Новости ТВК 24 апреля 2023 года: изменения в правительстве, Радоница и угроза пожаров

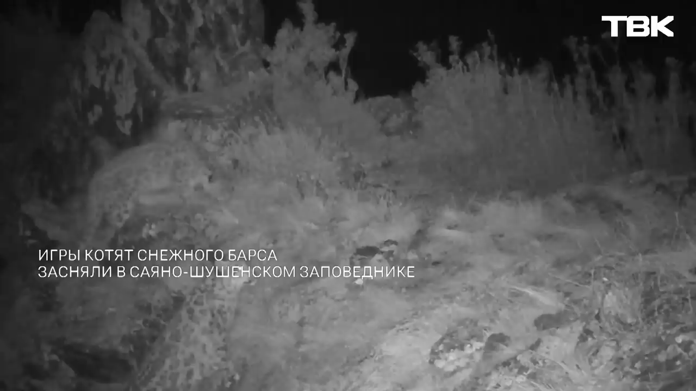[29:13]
Сейчас молодым Ирбисам около 10 месяцев. Они родились в 2022 году. Котята практически достигли взрослых размеров, а из-за густого и теплого зимнего меха кажутся еще больше.
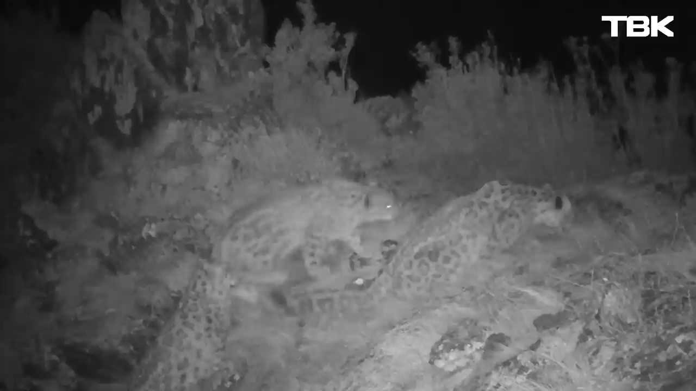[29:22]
Снежные барсы – это редкие дикие кошки.